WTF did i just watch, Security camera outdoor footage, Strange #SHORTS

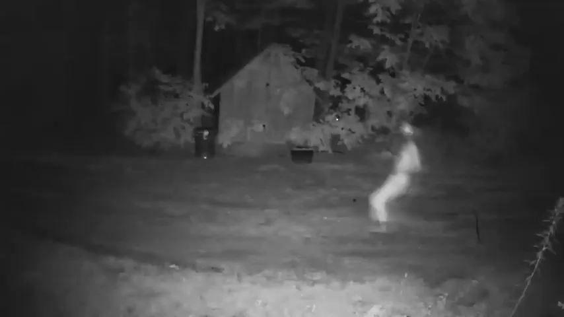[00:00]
two of our chickens went missing the other day, so we set up a security camera.
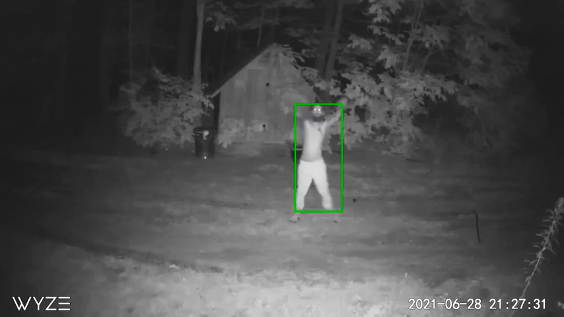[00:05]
My boyfriend went down there to test out the night vision, and there he is dancing, but behind him you can see two eyes that are watching him from the woods.